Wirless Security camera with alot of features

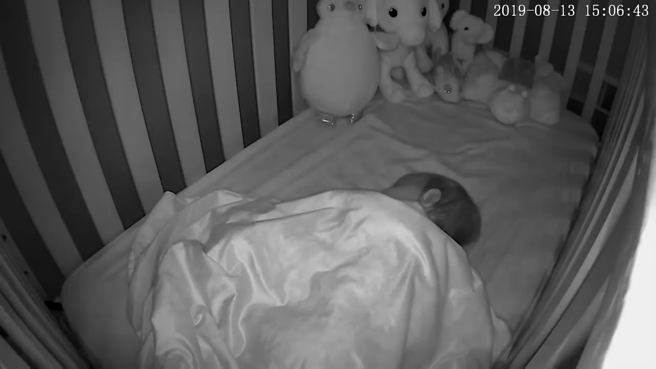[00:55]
Night vision Gives you clear black and white picture in the pitch dark